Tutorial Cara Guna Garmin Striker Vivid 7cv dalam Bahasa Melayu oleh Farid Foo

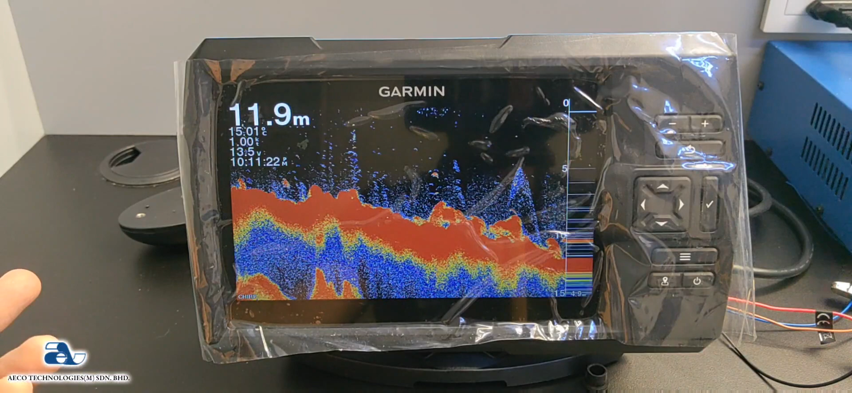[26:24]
On screen: depth 11.9 m
Ada orang dia suka. Ada orang dia tak kisah. Ada orang dia tak kisah. Ada orang dia tak suka. Ada interference kat atas ni. So korang boleh padam macam tu. Simple ya. Okay. So kalau korang nak tukar frekuensi sama tak. Macam cycle view 4CV 5CV. Okay. Korang tekan butang garis-garis ni. Korang pergi kat frekuensi.
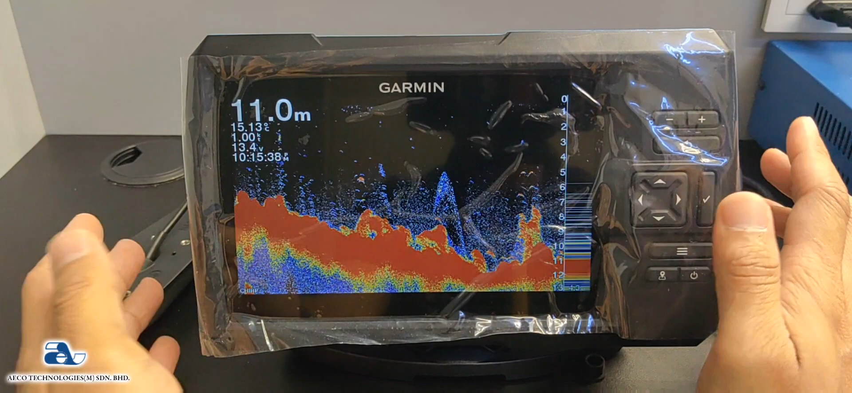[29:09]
On screen: depth 11.0 m
Pada aku dia sama je lah macam Cycle Vivid 5CV.
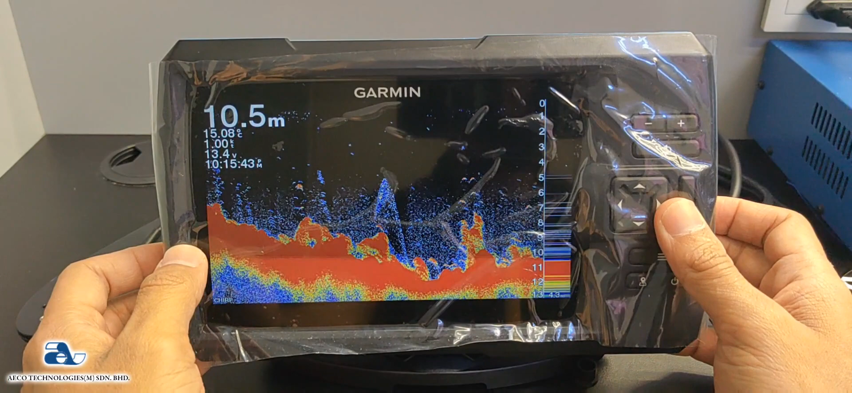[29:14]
On screen: depth 10.5 m
Cuma screen dia lebih besar dan lebih jelas lah. So kalau robot korang lagi besar.
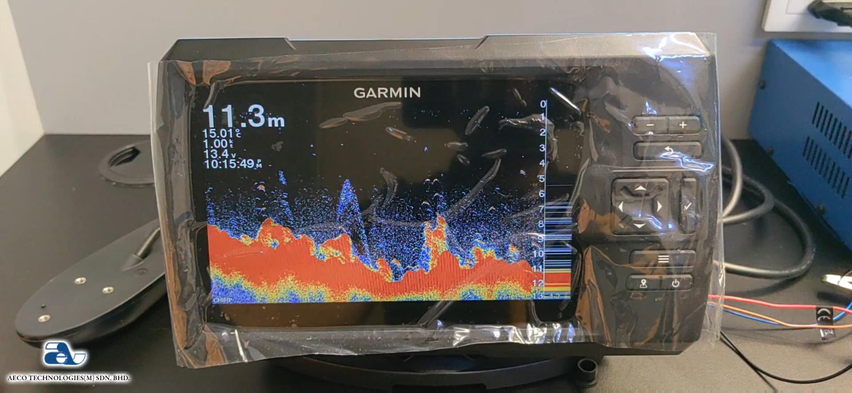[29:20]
On screen: depth 11.3 m
Kau duduk lagi belakang. So dia lebih jelas lah. Okay. So kalau korang nak tengok macam mana nak scan sotong ke apa.
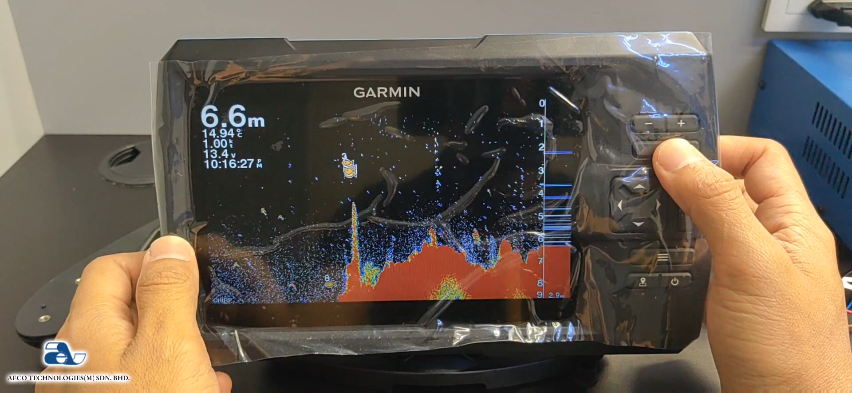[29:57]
On screen: depth 6.6 m
Alright. So seterusnya kita pergi ke Clear View.
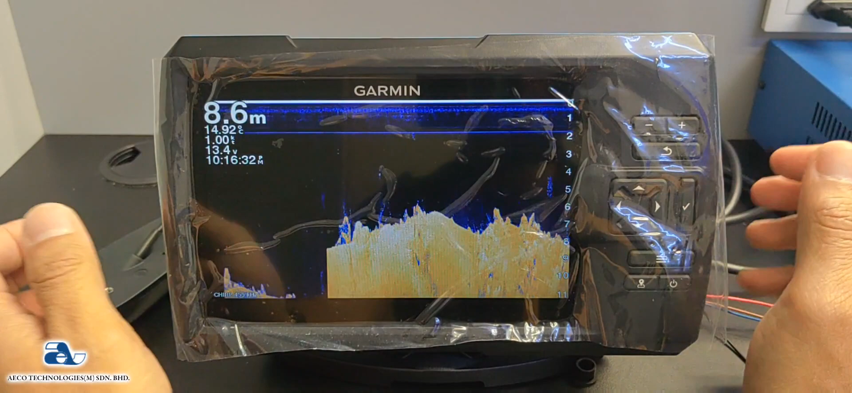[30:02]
On screen: depth 8.6 m
Okay. So untuk Clear View punya function ni.
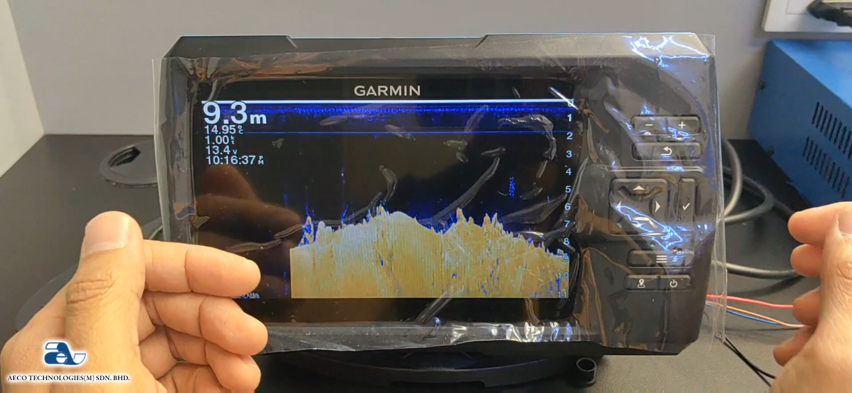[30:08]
On screen: depth 9.3 m
Seperti yang mana aku pernah jelaskan dalam video sebelum ni. Dia adalah Structure Scanner.
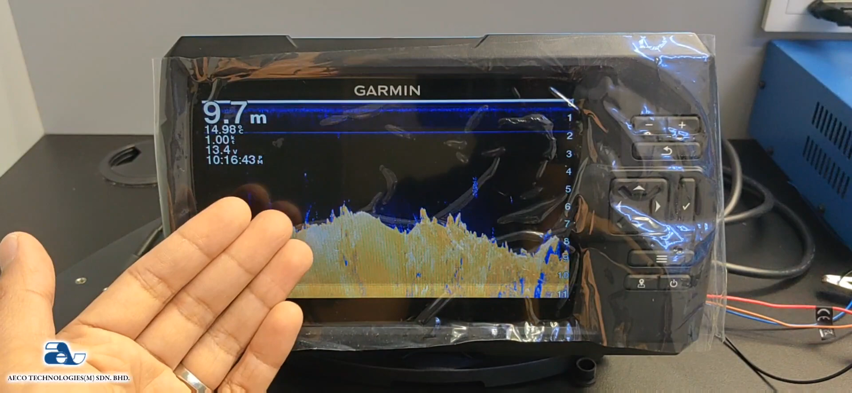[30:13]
On screen: depth 9.7 m
Okay. Structure Scanner. Maknanya dia ibarat scan 3D lah. Macam scan 3D baby tu.
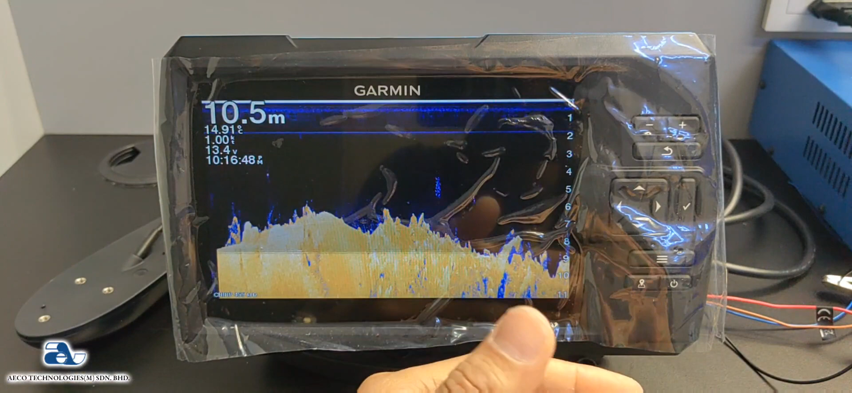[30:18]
On screen: depth 10.5 m
Okay. Tradisional tu scan yang normal yang biasa kan. Yang hitam putih tu. scan baby.
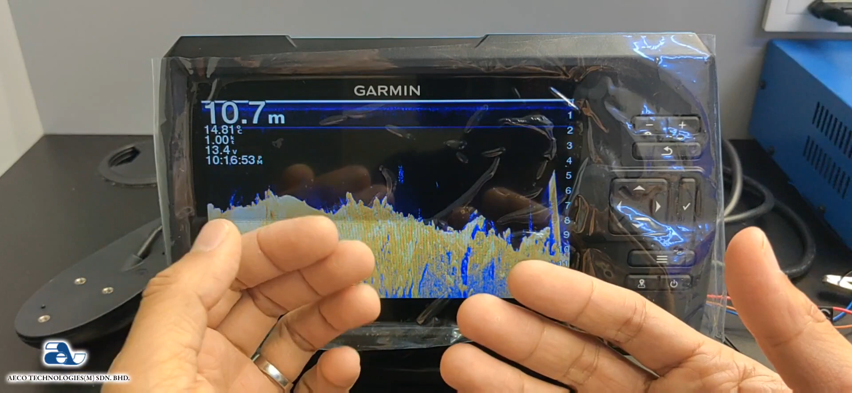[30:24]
On screen: depth 10.7 m
Yang Clear View ni dia macam scan 3D baby tu. Boleh nampak muka.
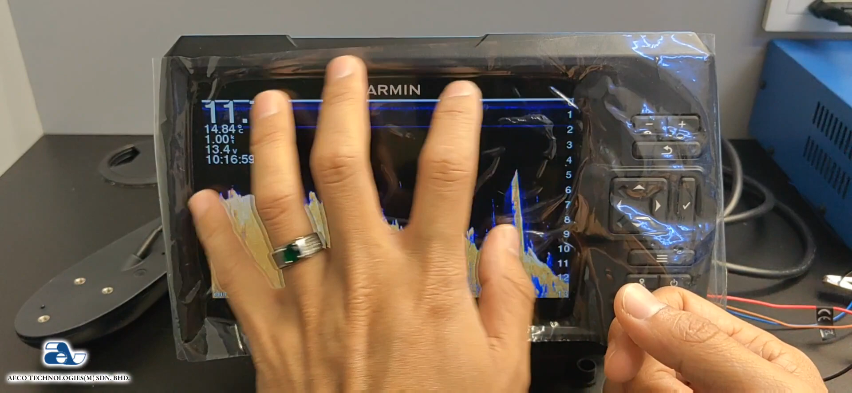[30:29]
So untuk Clear View dia bukan scan untuk ikan. Tapi dia lebih scan kepada Structure Scanner lah.
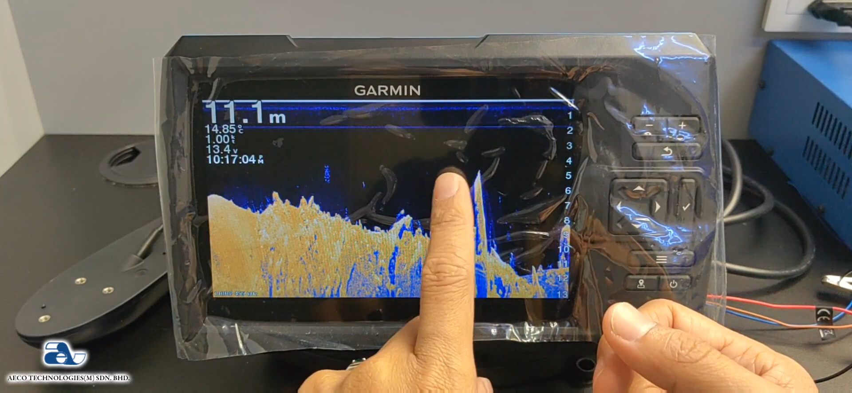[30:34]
On screen: depth 11.1 m
So dia akan tunjuk bentuk dasar yang betul. Okay. So kalau ada tukun tu. Ujam tu. Kapal karam, batu dan sebagainya.
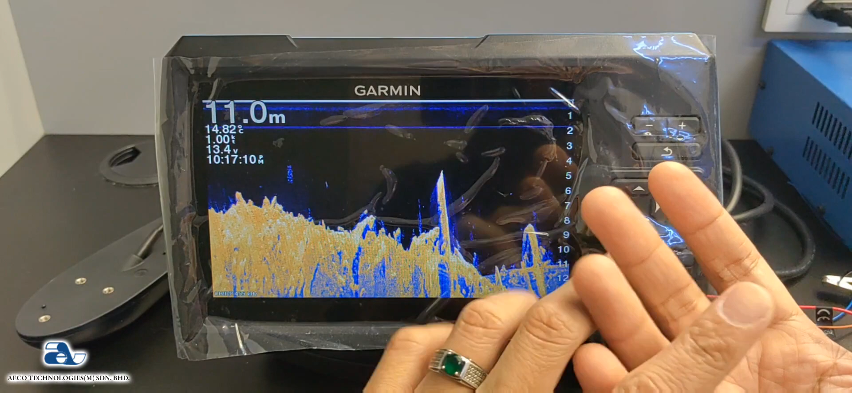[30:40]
On screen: depth 11.0 m
Dia akan tunjuk bentuk keadaan sebenar. Batu, tukun. Okay. Kapal karam.
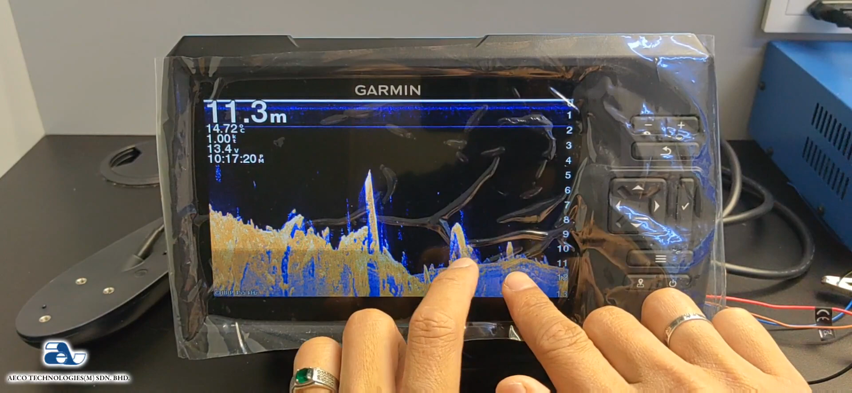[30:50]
On screen: depth 11.3 m
Atau bentuk dasar yang sebenar. Okay. Ada pokok atau tak ada pokok atau semua dia akan nampak.
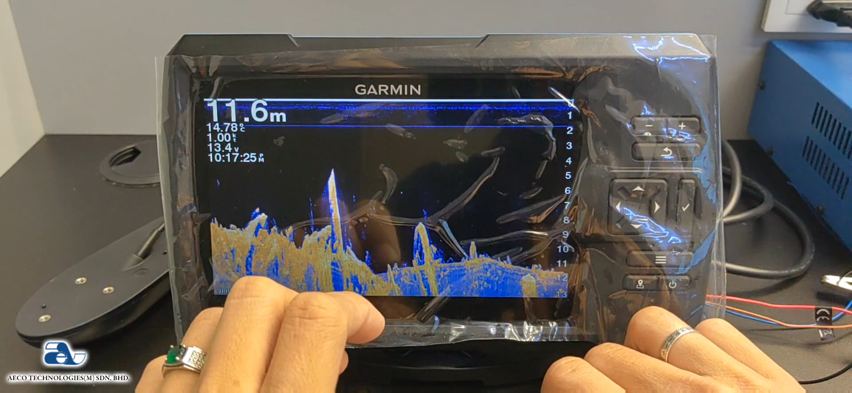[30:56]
On screen: depth 11.6 m
So kalau kat tradisional pokok tu kau nampak macam ni. Dia akan tunjuk lah.
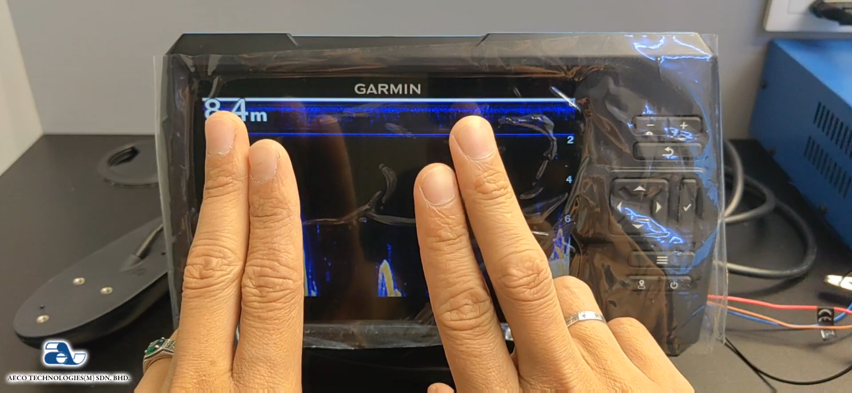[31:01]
Dekat Clear View lah pokok tu sebenarnya dia bercabang macam ni. Macam tu lah. Dia lebih kurang lah. Okay. Dia akan tunjuk keadaan yang sebenar.
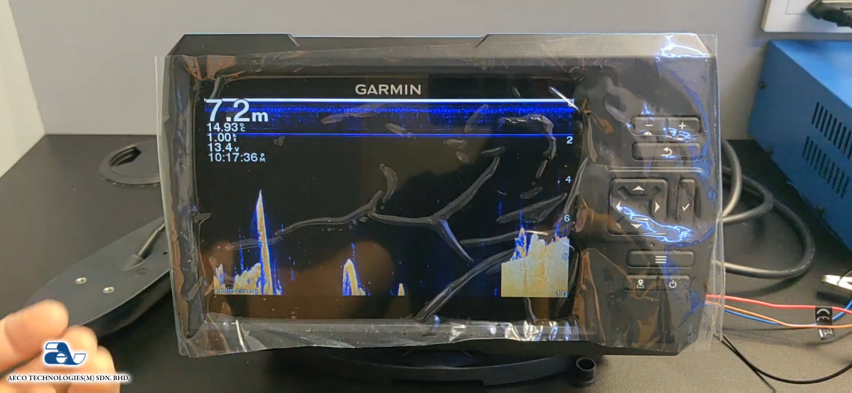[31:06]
On screen: depth 7.2 m
Okay. So untuk Clear View ni sangat membantu untuk korang cari yang ikan yang main kat dasar.